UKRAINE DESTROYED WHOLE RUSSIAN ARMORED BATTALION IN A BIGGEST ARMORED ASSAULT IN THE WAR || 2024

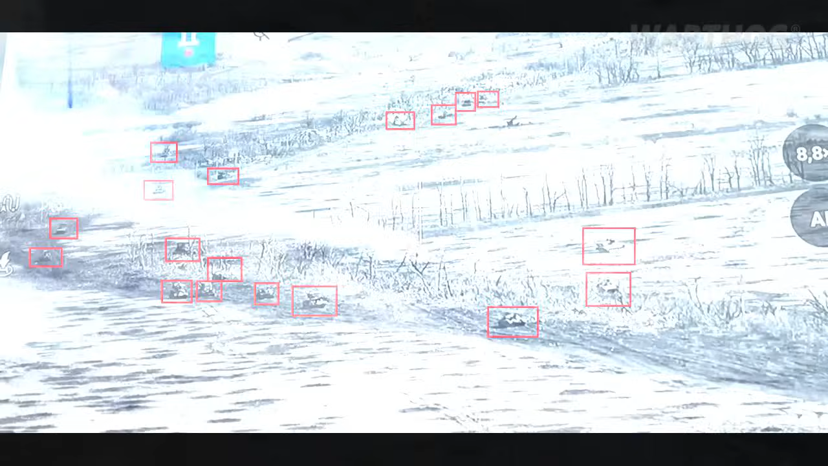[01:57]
Ukrainian forces appear to have repelled a Russian battalion-sized mechanized assault near Avdiyevka, Donetsk Oblast, on March 30th.